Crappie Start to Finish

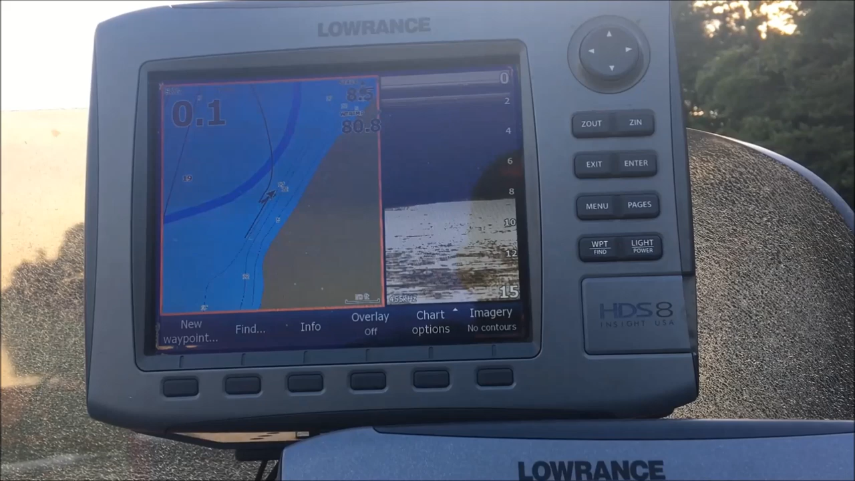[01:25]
I'm running two Lowrance HDS 8 my
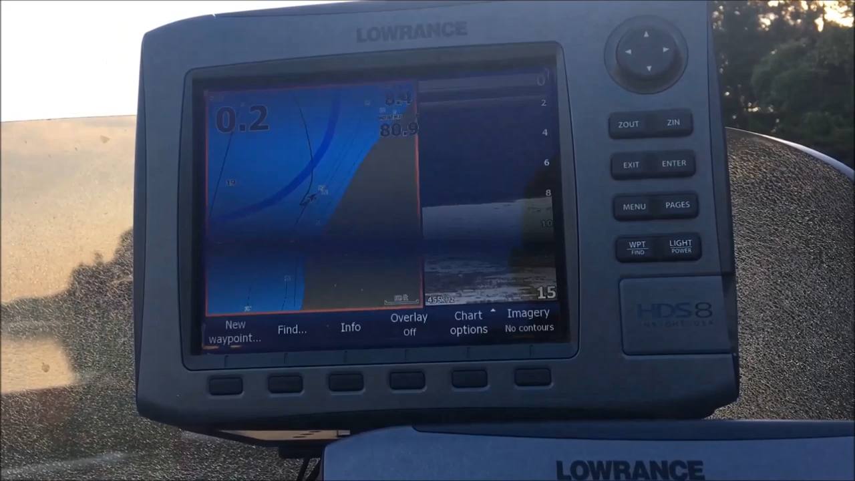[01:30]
top unit runs these are gen ones my top unit runs my maps and my down imaging and my bottom unit runs
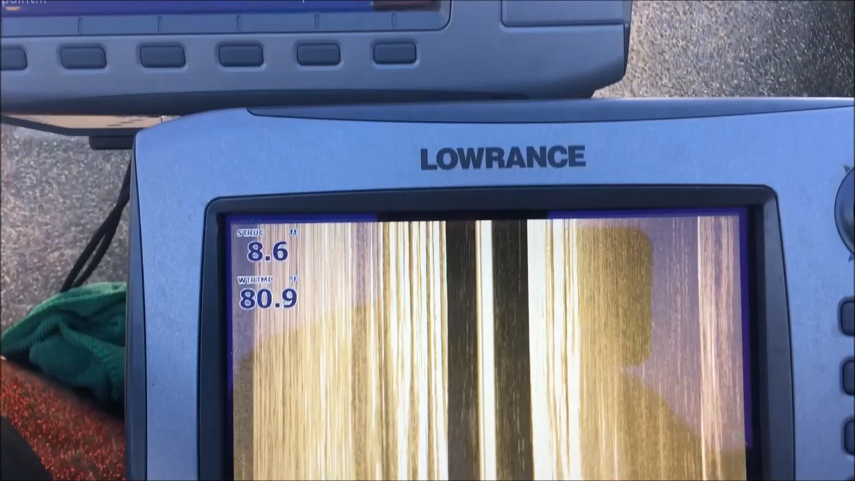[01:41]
only my side imaging like I said they're
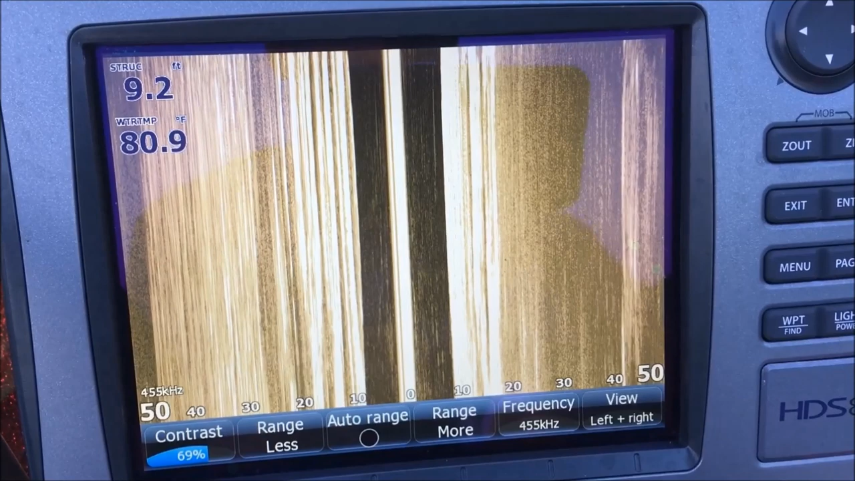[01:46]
On screen: water 80.9°F
both HDS 8 gen ones as far as my settings I run my contrast at 69 generally I run my range anywhere
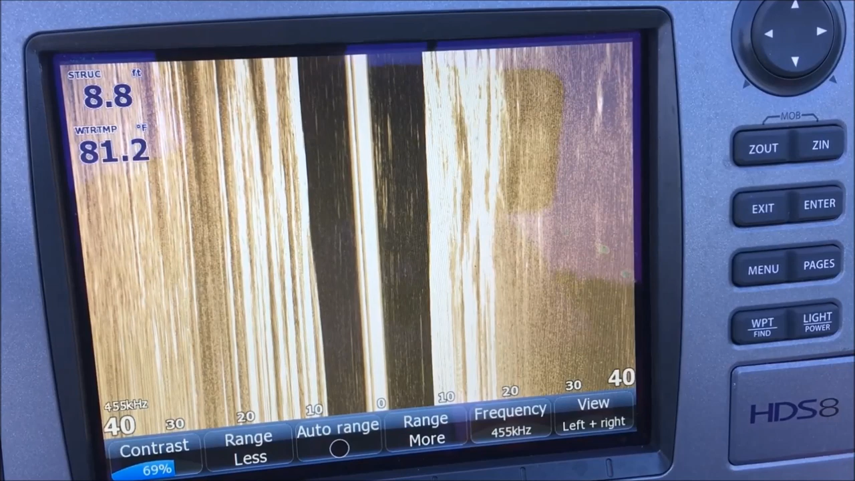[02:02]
On screen: depth 8.8 ft, water 81.2°F
from as you see right here 50 to 60 I will go 60 sometimes if I'm in a little deeper water looking for structure but 50 to 60 is what I generally run my frequency I always have on 455 I do know some guys that run 800 but for our lakes 455 for the depths that I like to fish in
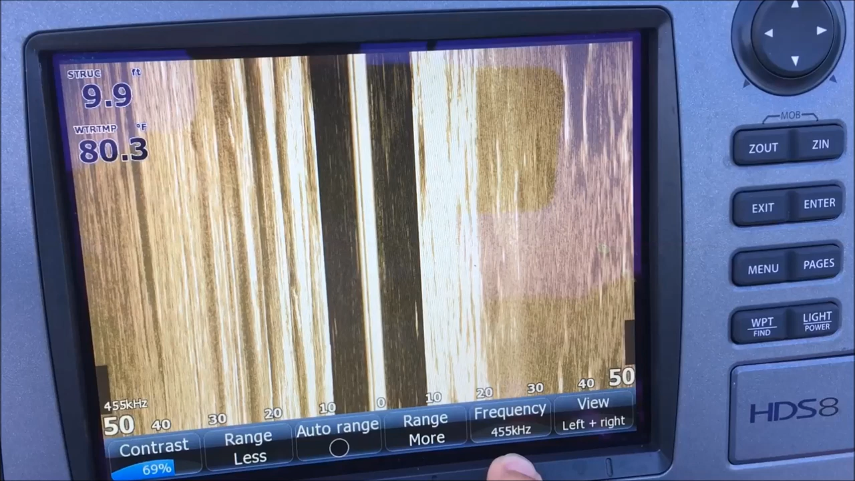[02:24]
On screen: depth 9.9 ft, water 80.3°F
455 is is really good so that's what I typically run as far as my view you can run left and right you can run left only or
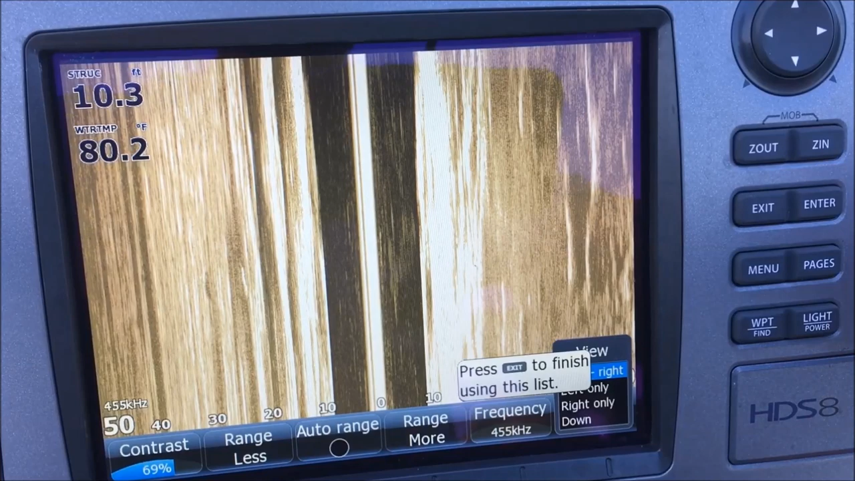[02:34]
On screen: depth 10.3 ft, water 80.2°F
right only I will look at you know say left only if I am looking under docks or if I know there's a piece of structure off of a bluff or a bank I'll put it on the side of the boat that the
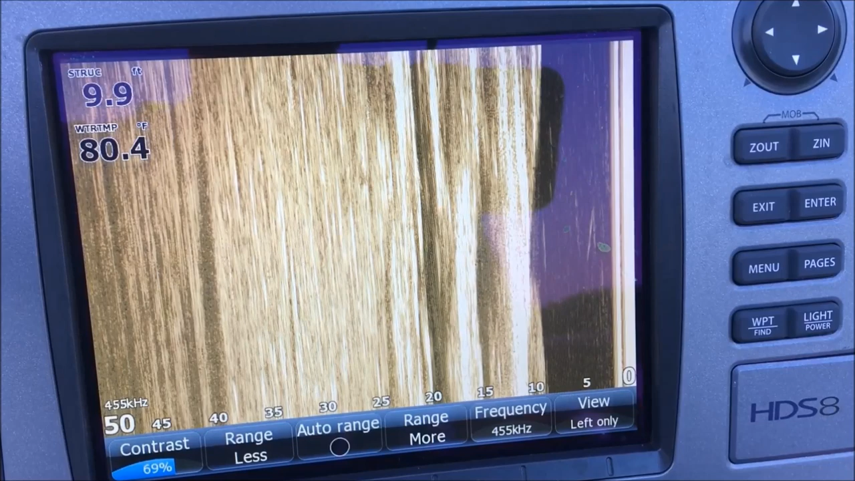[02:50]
On screen: depth 9.9 ft, water 80.4°F
structure is going to be on so that you can utilize the full screen you can see it a little better but typically
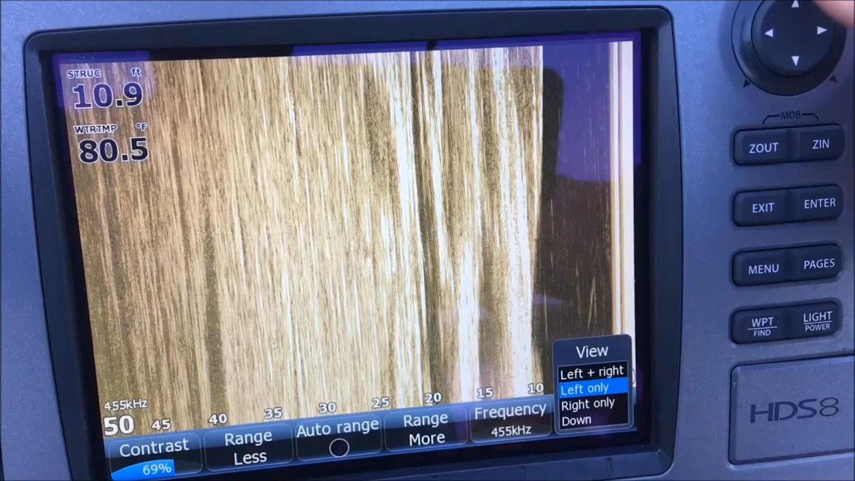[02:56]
On screen: depth 10.9 ft, water 80.5°F
when I'm looking for brush I'm in left and right so let's talk about what we're seeing right here on the screen right now so obviously we're sitting still currently so that's why you get the blurred view on both sides of the boat right because we're
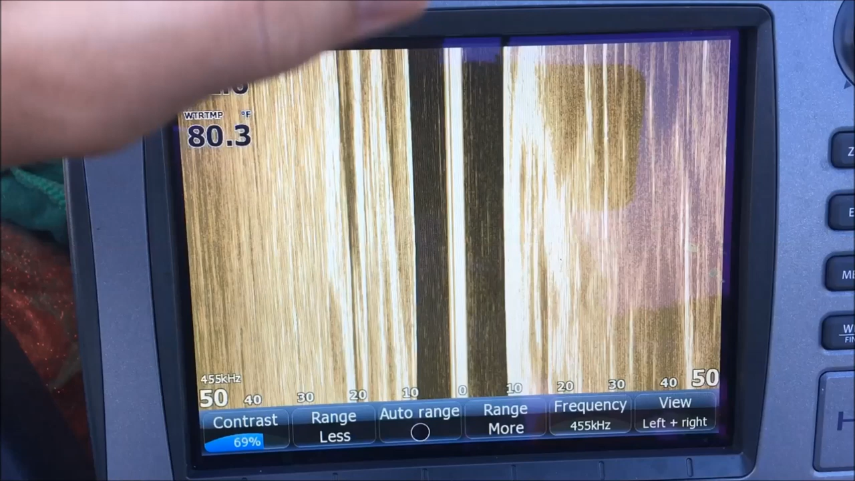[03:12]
On screen: water 80.3°F
side imaging and down imaging work best when you are moving you have to be moving forward you have to have forward propulsion to get a good clear picture and we'll show you that here in just
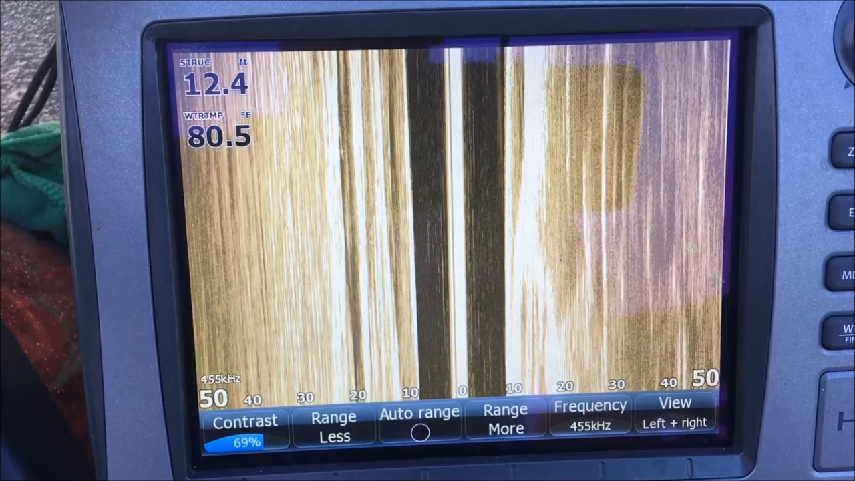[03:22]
On screen: depth 12.4 ft, water 80.5°F
a little bit so this center gold line here is the transducer this is the boat this is where our boat is we're heading north so
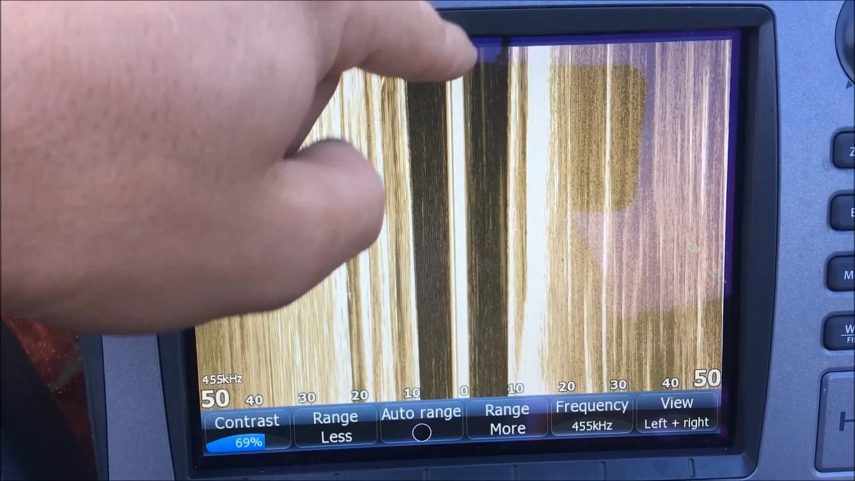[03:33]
this is what is coming under the boat currently right here at the top of the screen and it's rolling down okay from this gold line to where the gold starts here this black
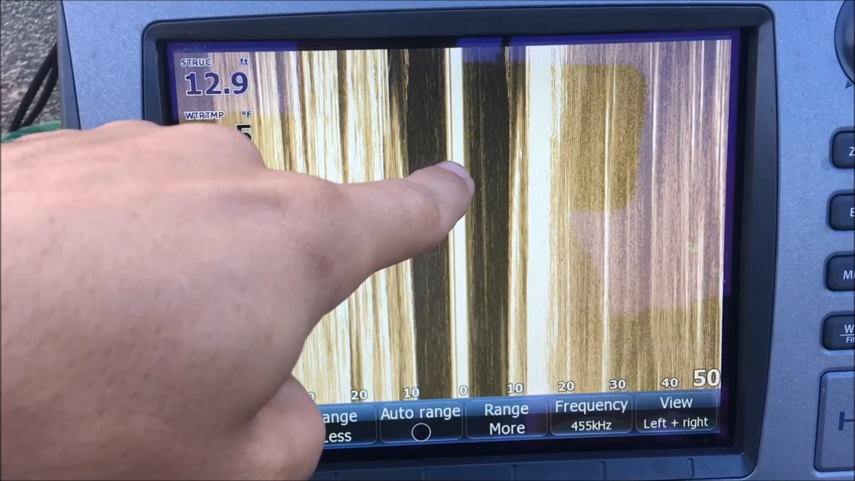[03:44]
On screen: depth 12.9 ft
area is underneath the boat just to the left side out to about 10 feet okay that's how we're in 13 foot of water right now
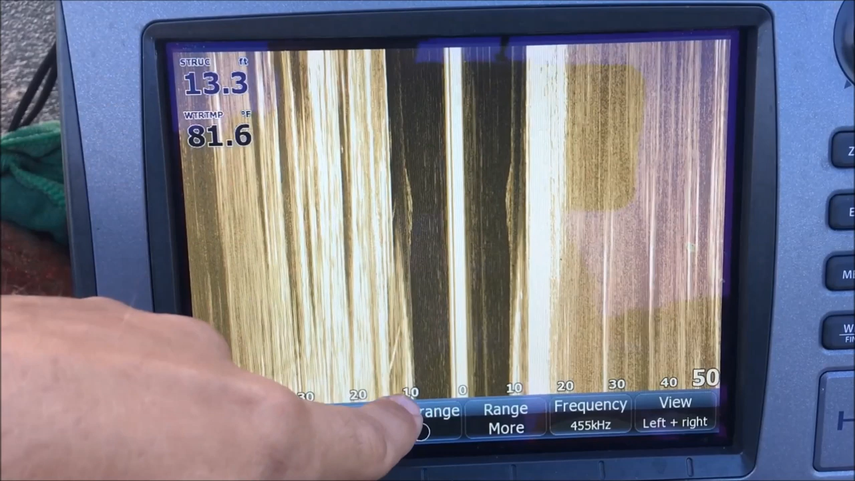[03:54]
On screen: depth 13.3 ft, water 81.6°F
so you've got under the boat just on the left and you've got under the boat here
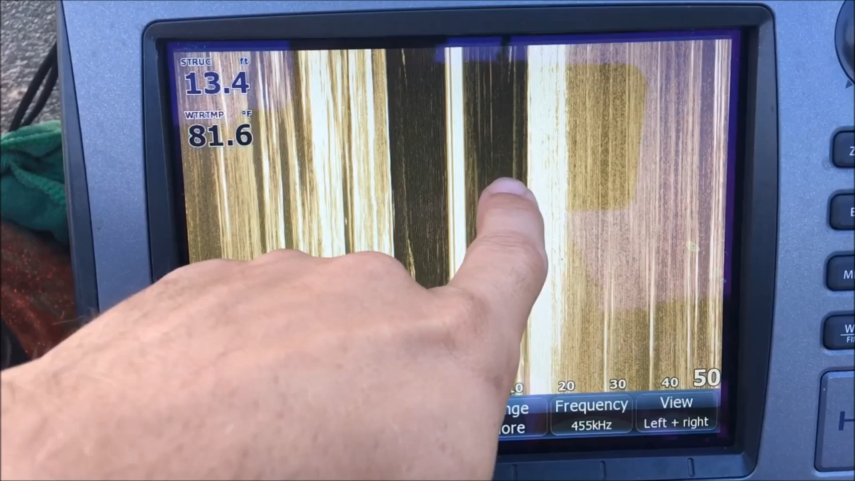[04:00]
On screen: depth 13.4 ft, water 81.6°F
in this black side just on the right so again if you understand sonar you
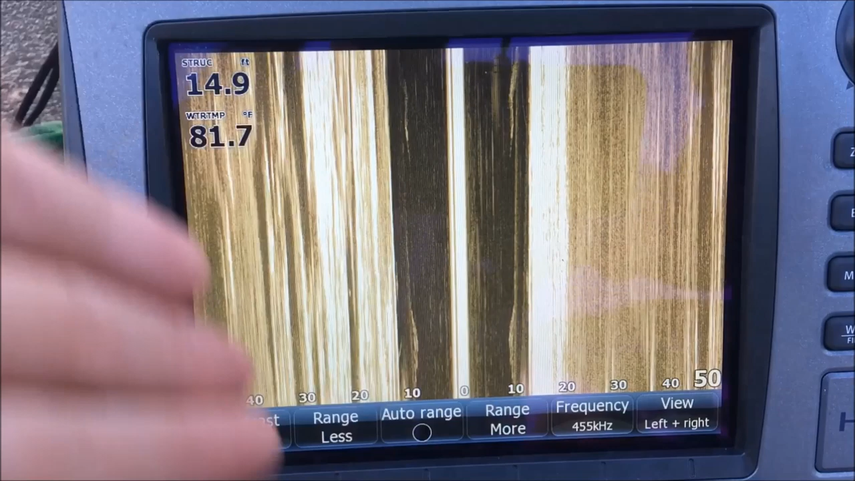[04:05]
On screen: depth 14.9 ft, water 81.7°F
have a cone that comes down okay and that cone is this black
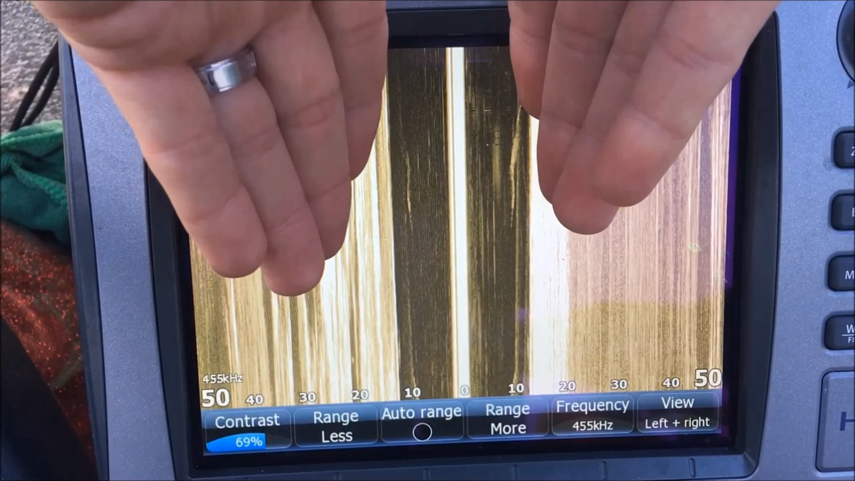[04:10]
area right here all right so this black area right here is underneath the boat all right and then you've got from the bottom over 50
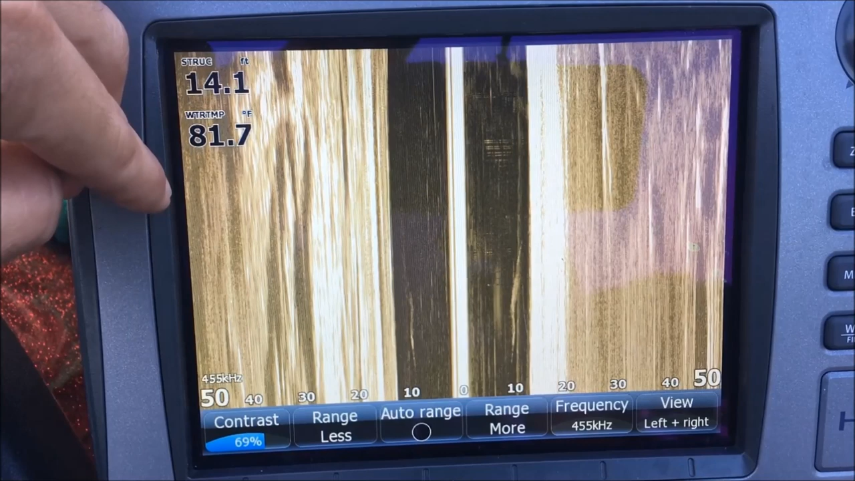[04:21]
On screen: depth 14.1 ft, water 81.7°F
feet to the left and you've got the bottom starts there at the gold comes over this way 50 feet to the right okay let's see here let's talk about